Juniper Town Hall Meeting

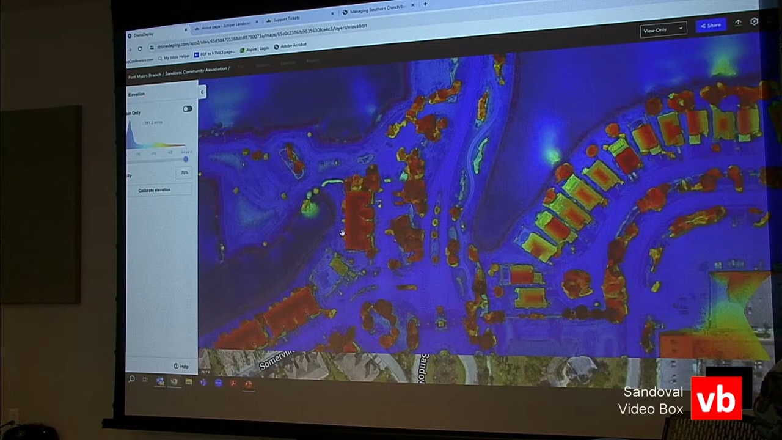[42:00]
you can zoom in and we can identify these areas and say hey we have low-lying areas or we have a drainage issue or a concern and before we throw good money after bad now we understand